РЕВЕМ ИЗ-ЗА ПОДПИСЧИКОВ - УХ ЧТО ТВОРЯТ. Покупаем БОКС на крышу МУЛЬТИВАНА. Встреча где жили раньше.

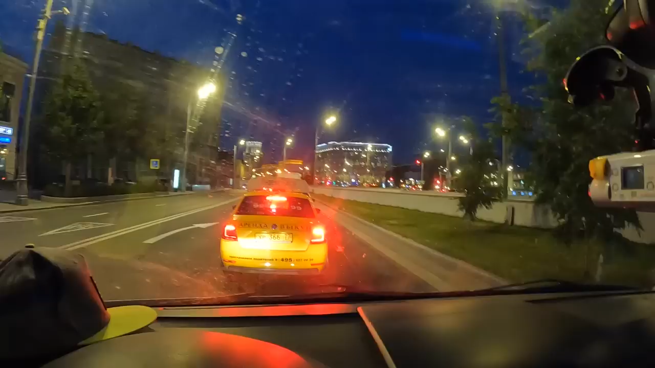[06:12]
И, короче, видите, мигалки, да, вот они здесь постоянно стоят, меня тогда остановили и забрали номера, короче, сняли номера с машины за то, что не было, по-моему, техосмотра у меня, вот. И такие законы были еще тогда вдалеке, это какой-то год там я был, даже не помню, то ли 9-й, то ли 10-й. Сейчас снова стоят.